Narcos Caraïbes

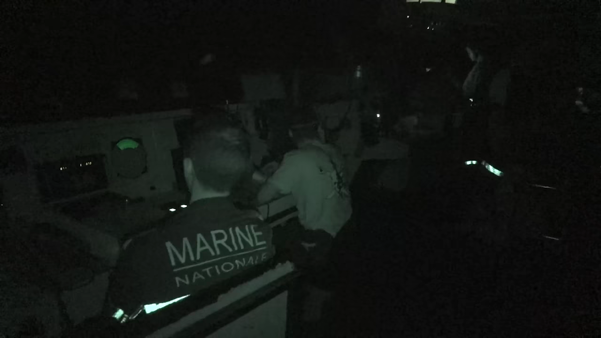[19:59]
Au milieu de la nuit, un bateau de pêche et un go-fast doivent réaliser un échange de drogue en pleine mer. En passerelle, toutes les sources de lumière sont coupées.
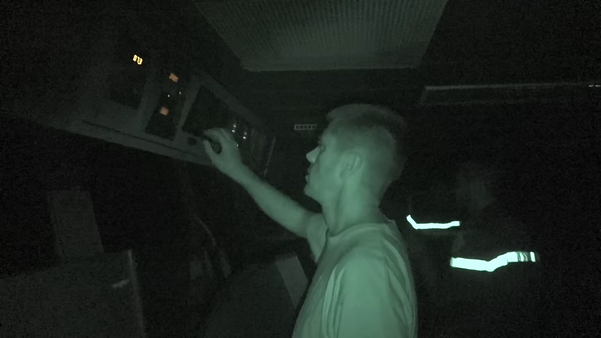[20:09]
Le ventose doit être le plus discret possible. Tu diffuses la menace ?
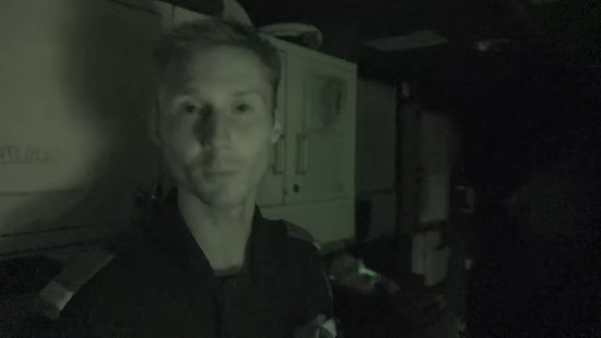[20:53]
qui serait un bateau rapide, ce qu'on appelle un go-fast.
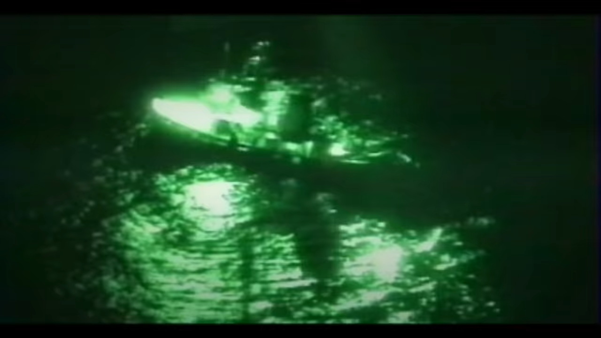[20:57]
Le bateau-fille, c'est le nom donné à l'embarcation qui réceptionnera la cargaison de drogue.
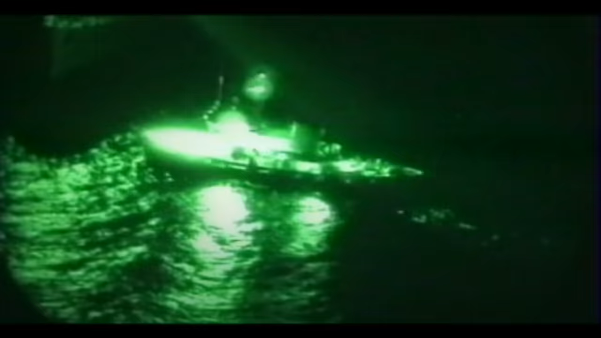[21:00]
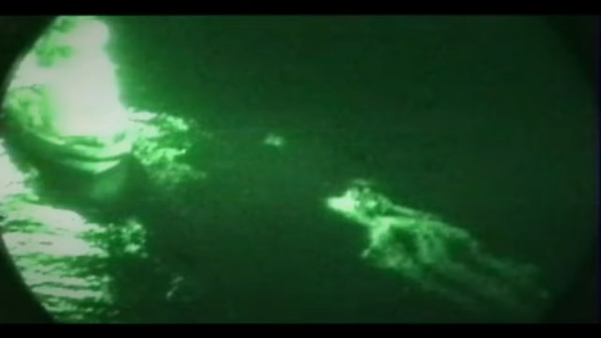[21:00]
Dans le cadre de cette opération, un go-fast.
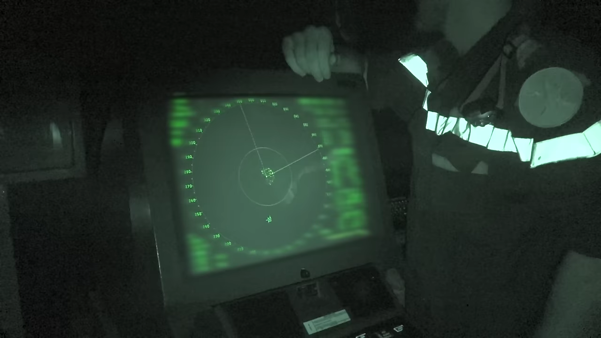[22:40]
C'est merde, tu l'as en radar ou quoi ?
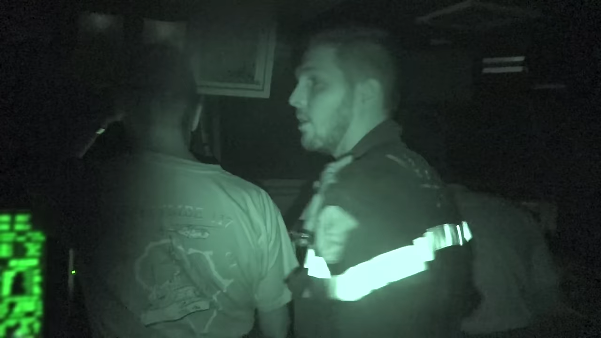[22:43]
Non, il nous a, commandant. Il nous a, oui.
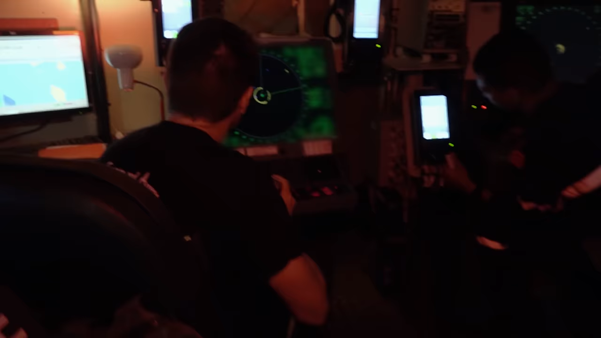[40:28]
Brutalement, l'équipage du GoFast semble changer ses plans en amorçant un retour vers la Dominique.
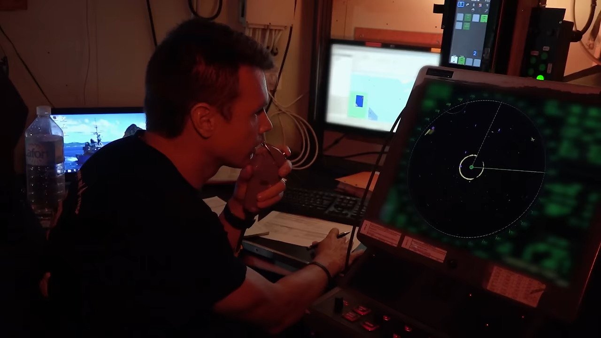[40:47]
Il en reste du point de rendez-vous, est-ce qu'il y a pu avoir un bateau mère avec lequel il y a eu un rendez-vous? C'est possible. Actuellement, on est avec l'arrière du GoFast et pour l'instant, pas de deuxième contact.